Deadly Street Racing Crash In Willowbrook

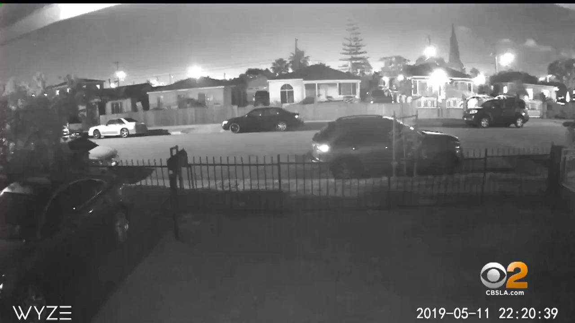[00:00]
WELLOWBROOK FOR US WITH THE CBS 2 NEWS. CAUGHT ON HOME SECURITY CAMERA, A DEADLY STREET RACE IN A SOUTHLAND NEIGHBORHOOD.
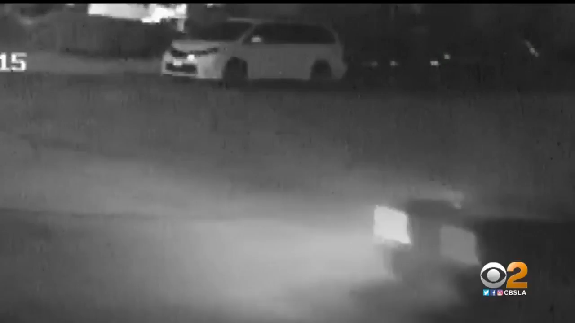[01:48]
THEN THIS CLIP SHOWS THE MAN WITNESSES SAY IS THE DRIVER OF THE INFINITY.
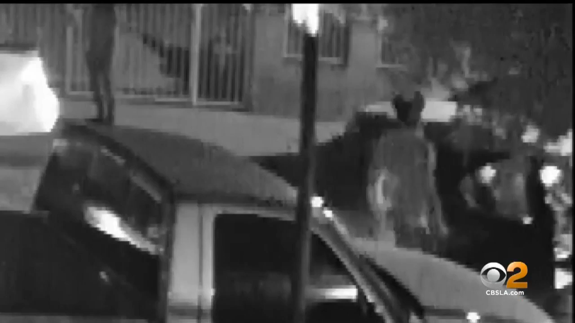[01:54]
HE WALKS OVER TO A FOUR-DOOR CAR GETS IN THE BACK AS TWO OTHERS GOT IN THE FRONT AND THEY DROVE OFF.